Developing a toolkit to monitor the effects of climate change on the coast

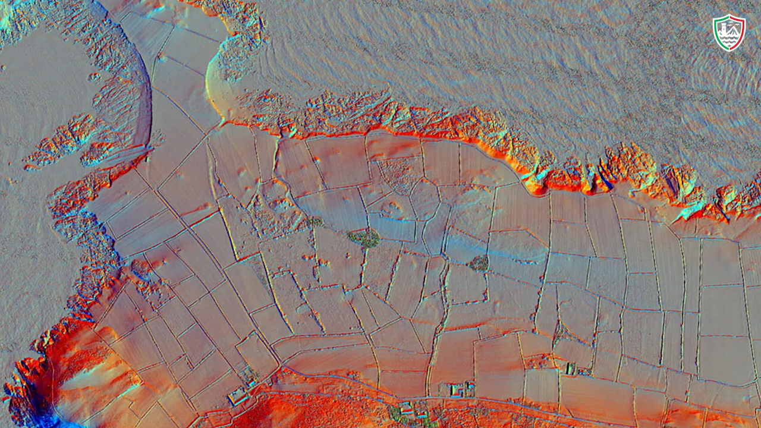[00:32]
These include airborne LIDAR which provides accurate terrain data for regional mapping, visualisation and analysis.
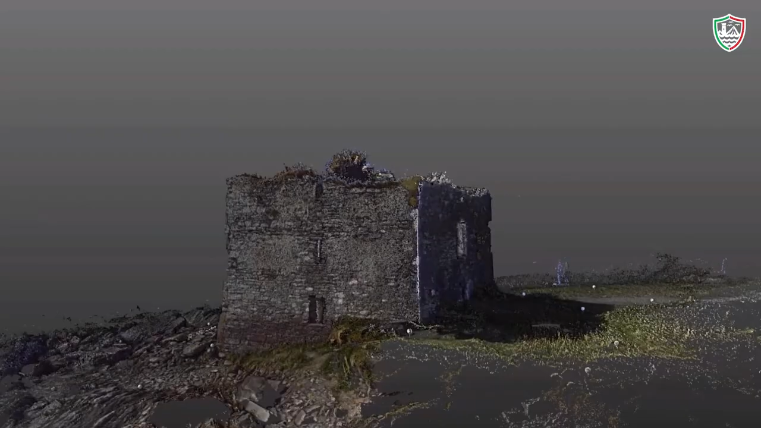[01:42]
rope access and terrestrial laser scanning Cherish has produced several interpretive plans of many threatened archaeological sites and for those sites where the erosion of archaeological remains is great.
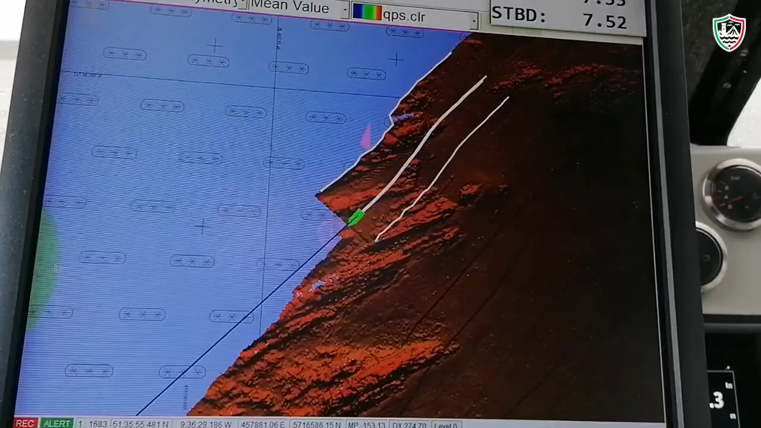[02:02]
approaches enabling the creation of detailed bathymetric maps of on shore areas.